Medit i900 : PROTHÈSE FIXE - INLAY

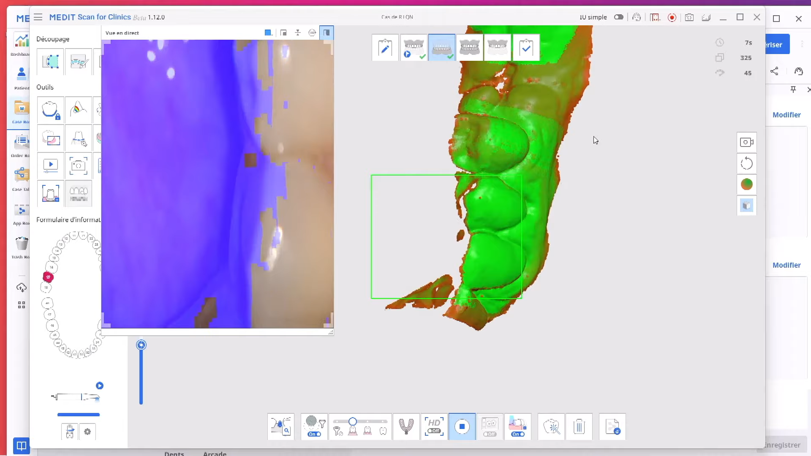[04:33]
Nous voyons ici que la caméra enregistre avec une grande fidélité tout ce qui est les dents plus les parties molles.